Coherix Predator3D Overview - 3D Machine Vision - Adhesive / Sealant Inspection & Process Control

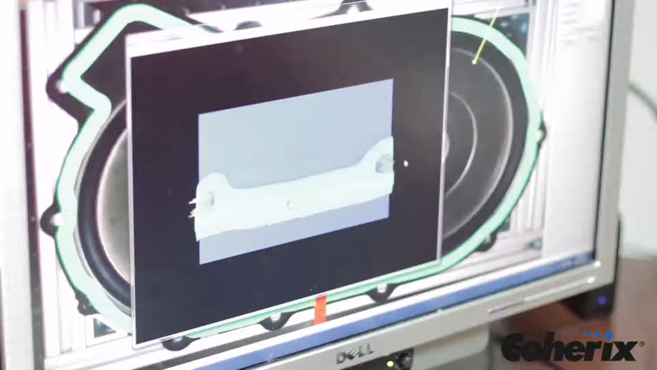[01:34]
A cross-section or 3D rendering of the bead can be shown at any point to provide a more detailed visualization of the accuracy of the dispensing process.